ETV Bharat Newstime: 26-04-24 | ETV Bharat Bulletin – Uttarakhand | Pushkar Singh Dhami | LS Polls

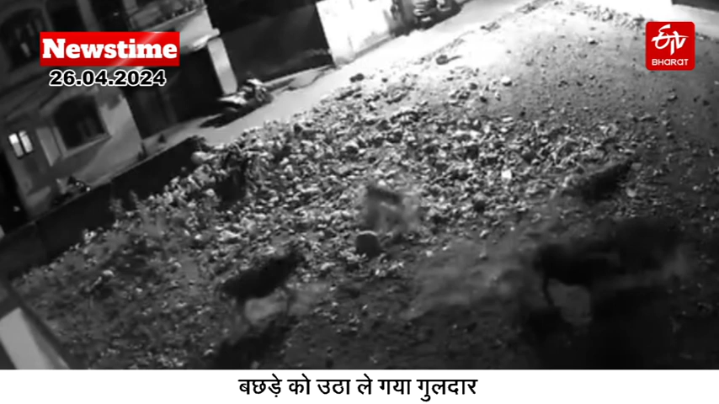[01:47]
श्रीनगार में गुल्दार का अतंक घर की आगन से बचड़े को उठा ले गिया गुल्दार सीजी टीवी में घटना हुई केड़